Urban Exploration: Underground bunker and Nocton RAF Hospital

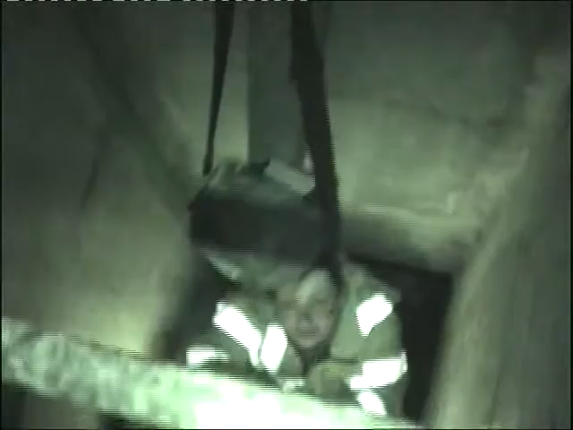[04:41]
Yep. Got it. Strap on it, mate.
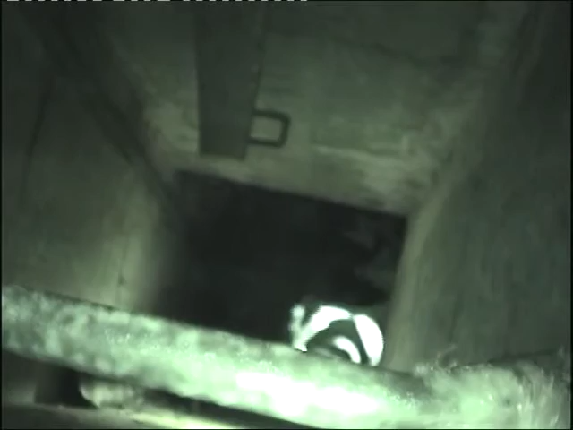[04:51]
Yeah, I'm quite surprised at how dry the cunt actually is. It is, isn't it? Yeah. Bloody no.
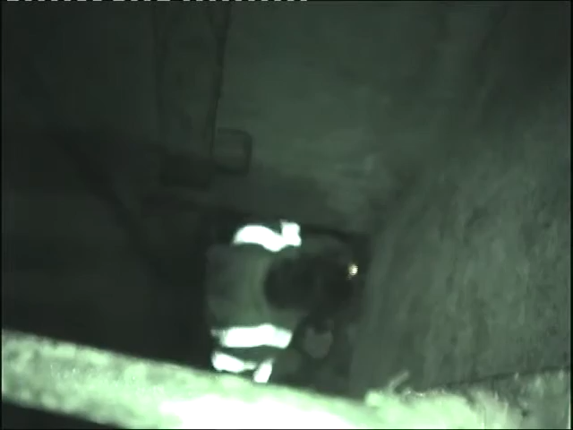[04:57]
I hope I find some old tissues at Nocton.
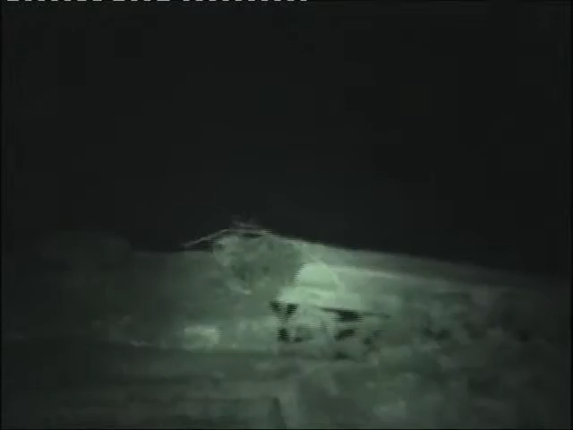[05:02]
Well, I'm surprised how it's so clean. I think somebody has actually been crashing here and doing some bit. Someone slept in there at some point, didn't they? Some bits.
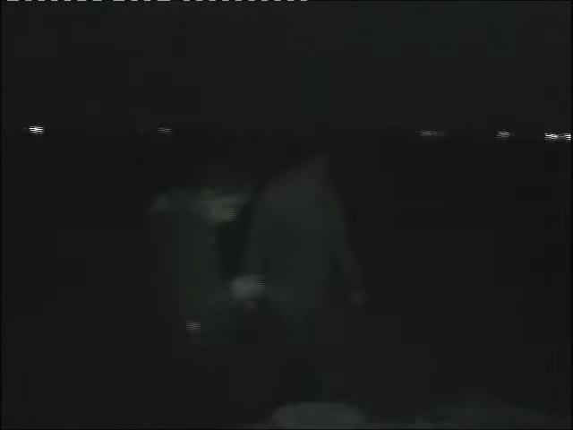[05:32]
My night vision works really damn well in like rooms like that. But if I turn my torch off, that's basically just my night vision right there.
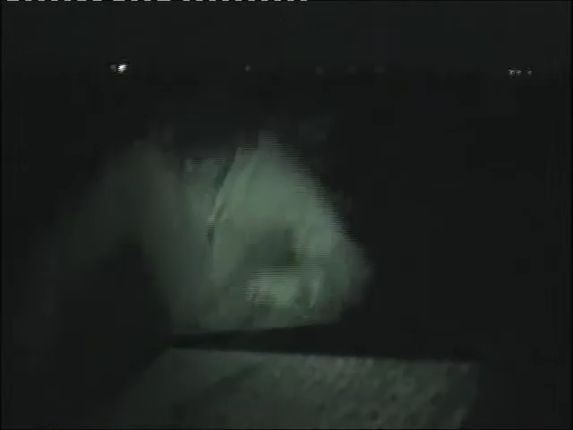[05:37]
Oh yeah, that's not bad. And then if I turn my torch on, it gets a bit better.
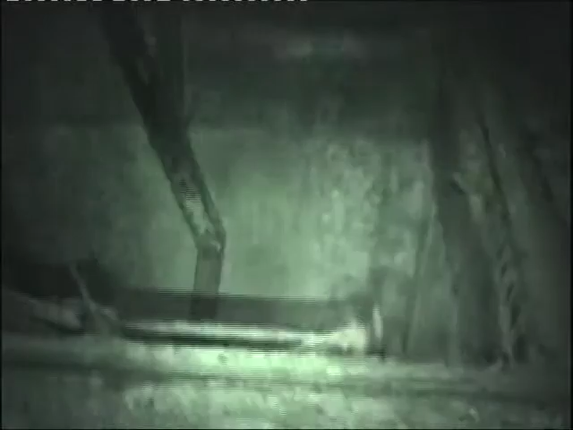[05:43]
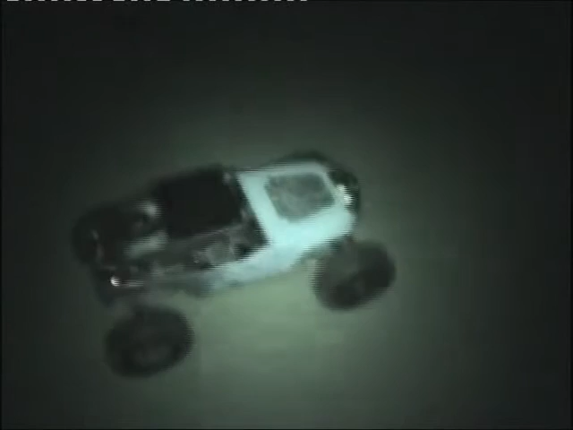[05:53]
Nice. I've even got my camcorder on manual now. I love manual mode, it's so fun. And it's a lot more...
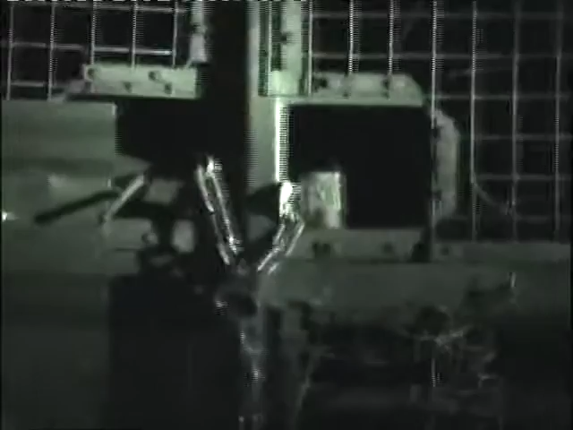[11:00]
It's still going. If that goes off in your face, I'm not explaining it to Sarah. No, it's still got heat there. We can see it on the on the night vision. Okay, now it's gone off night vision. Yep.
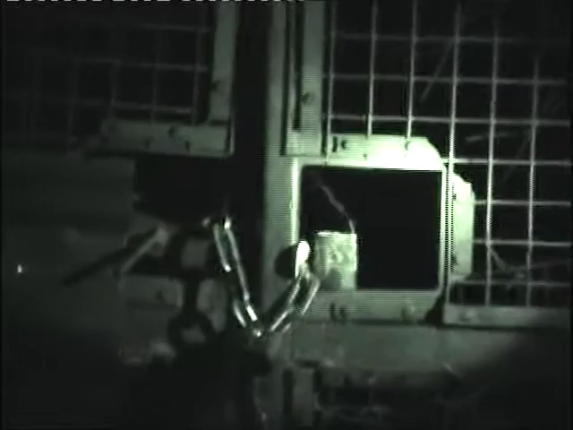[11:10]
But it's still smoking. It is. It's smoking, man. Yes, I'm on.
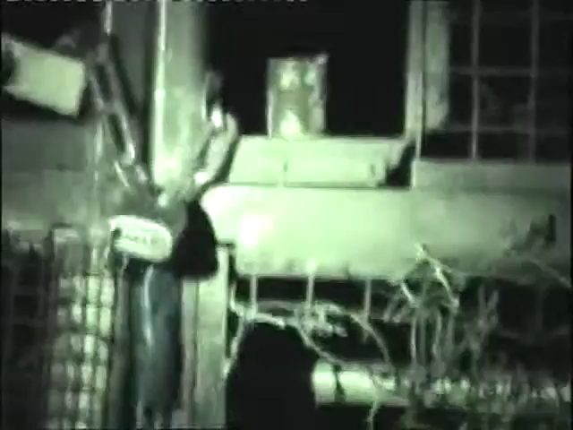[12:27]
That's focused in really well as well. Oh, here we go.
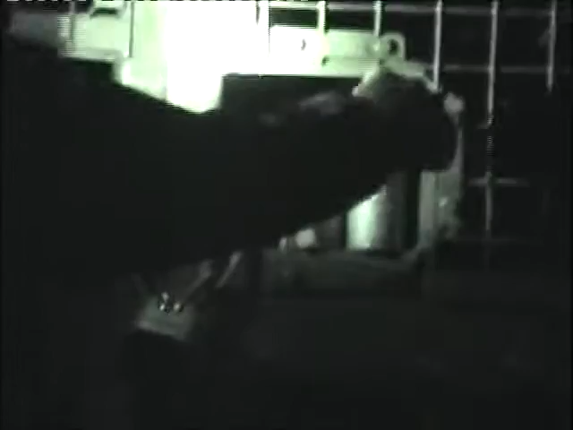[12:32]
Number two. Set it off with a second. Fresh fuse. Yeah. Oh, a lot better. Oh, I'm getting that. Oh, that's perfect. Hang on, that just got...
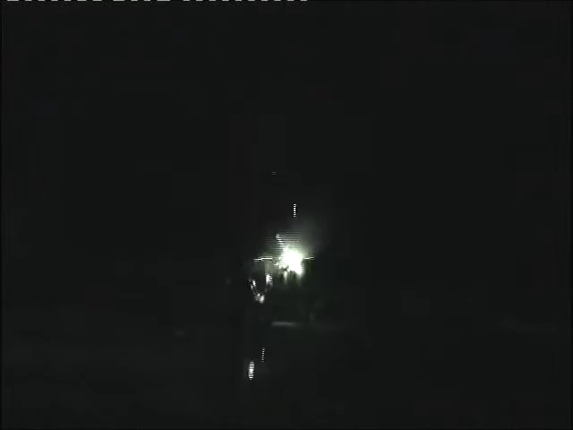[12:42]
Okay.
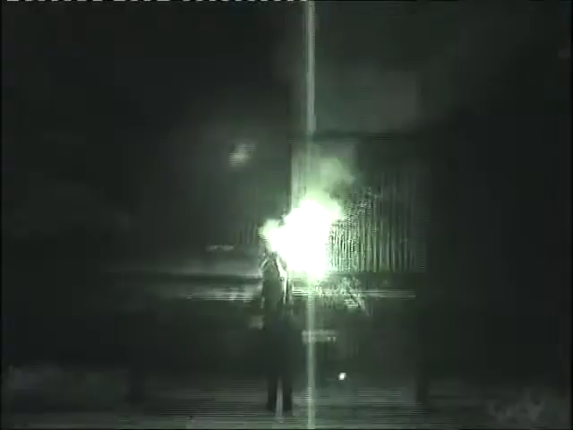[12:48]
That is perfect, guys. I got that, guys.
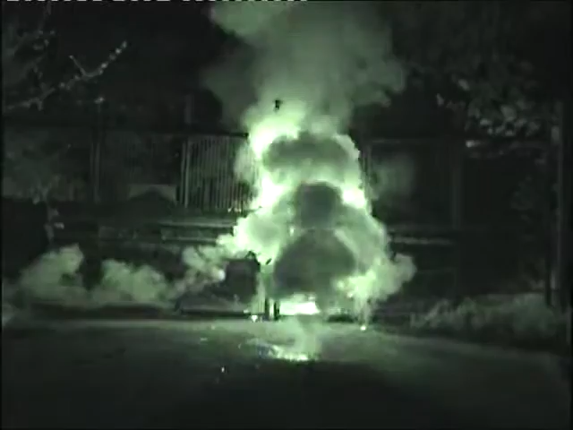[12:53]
I got that all. The other one's on fire as well. The fence is up.
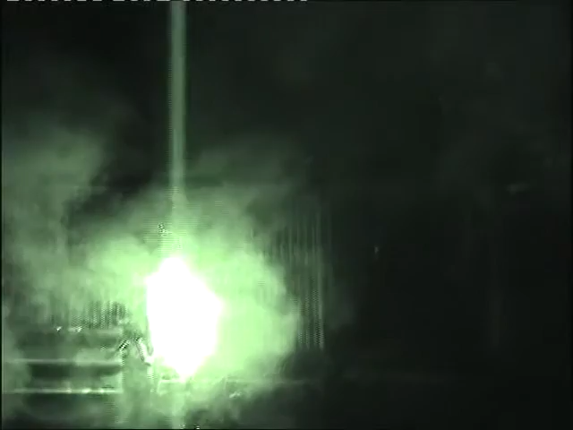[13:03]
Fucking hell, look at that smoke. It's not a very good mix. Actually. That's more rocket fuel. Yeah, okay. I'm getting on my camera smoke too.